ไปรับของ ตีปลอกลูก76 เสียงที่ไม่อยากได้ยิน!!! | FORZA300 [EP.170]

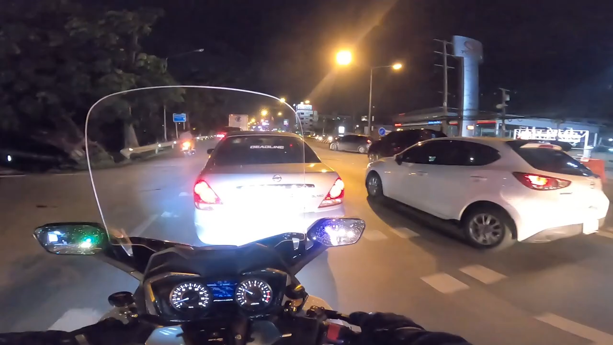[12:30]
เบรกขอเปิดหมวกแล้วกันมองไม่ค่อยเห็นเลยว่ะแล้วก็ร้อนด้วยเดี๋ยวนะกล้องเอียงจับกล้องก่อนเร่งเครื่องหน่อยครับ
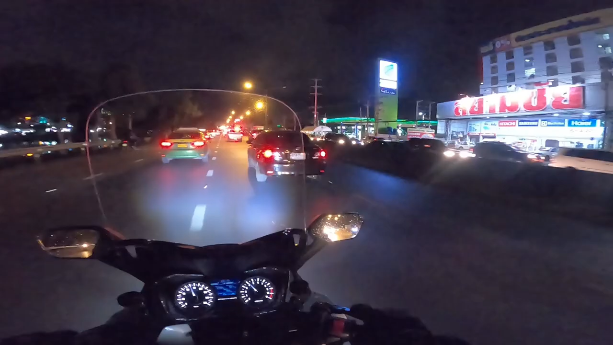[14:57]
กลางคืนรถก็แสงสีมันเยอะอ่ะผมตาลายซะแล้วว่ะเออค่อยๆไปดีกว่า อ๋อเปิดหมวกไว้หนึ่งคือตาลายจริงครับยอมแพ้เลยวันนี้รู้สึกว่าสายตาไม่ค่อยคล่องเท่าไหร่เลยไม่กล้าแซงไม่กล้าอะไรเลยครับรถต่ำๆๆๆนะครับ
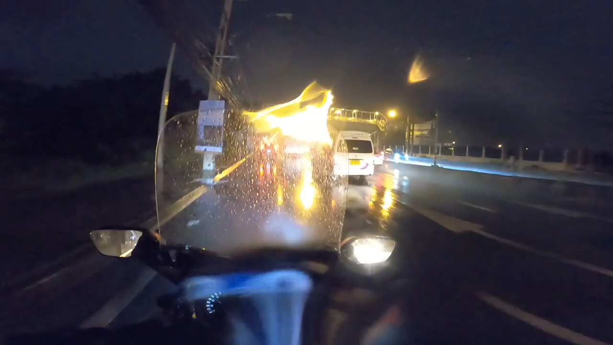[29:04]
แล้วกันน้ำนะไปจอดก่อนดีกว่าเดี๋ยวหาที่หลบก่อน
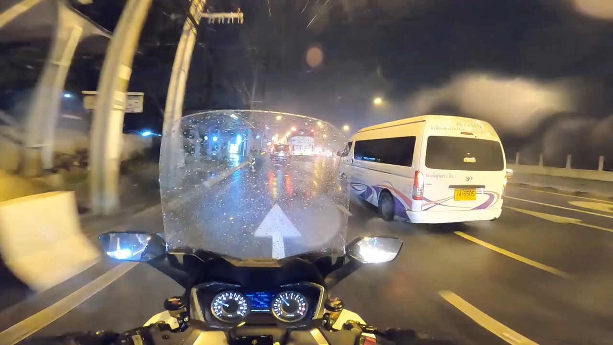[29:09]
เราจะเปิดให้น้ำเข้าทำไมเนี่ยยังพอได้เนาะโอ้โหตรงนี้ฝนตกนะฮะเฮ้ยโกโปรเราโดดน้ำได้ใช่ไหมซ
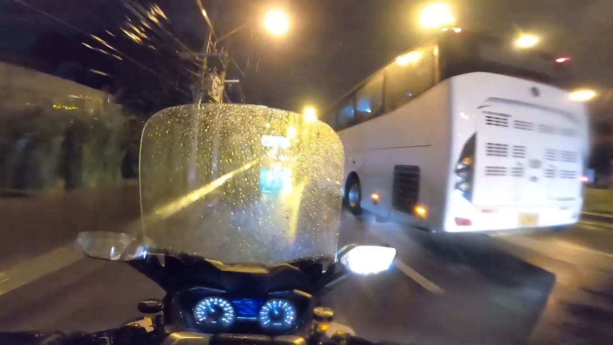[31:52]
โอ้ยหนีครับหนีรถทัวร์แล้วน้ำเยอะโอ้ก็เดี๋ยวนะเบรกกันเอ๊ะตะกี้ในกระเป๋าเราไม่มีตังค์เนาะเราไม่ได้เอาตังค์มา
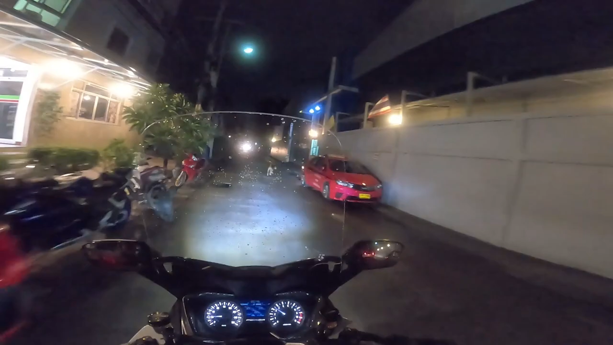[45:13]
ชาวบ้านนะครับระยะการมองเห็นก็ประมาณสัก10เมตร15เมตรแล้วครับประมาณนั้นก็โอเคนะถือว่าก็เดี๋ยวลองปิดดูอ่ะ